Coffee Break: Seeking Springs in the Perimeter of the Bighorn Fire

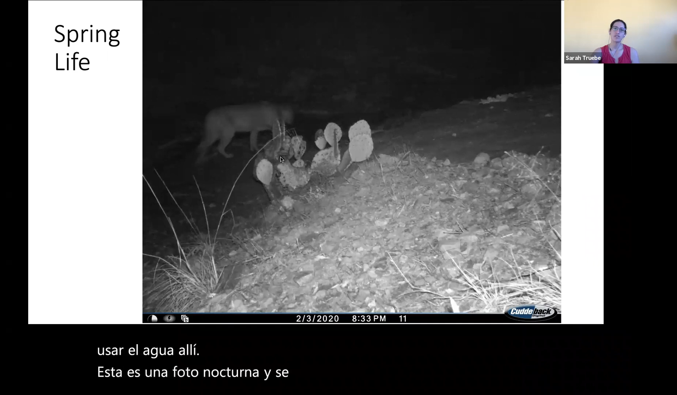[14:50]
there's actually a mountain lion coming in to access the water.
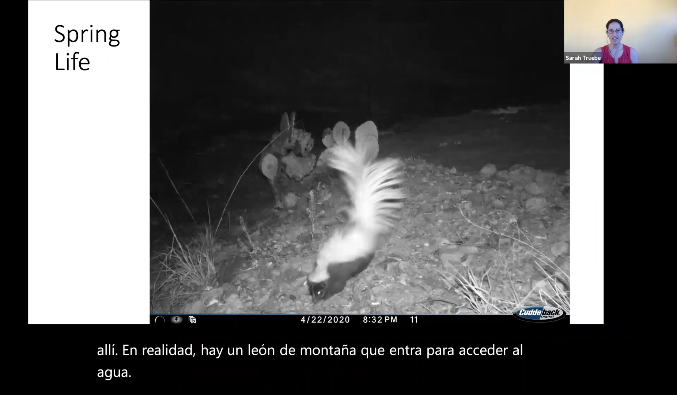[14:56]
Here's one of our skunks. We have a number of species here in the sky islands.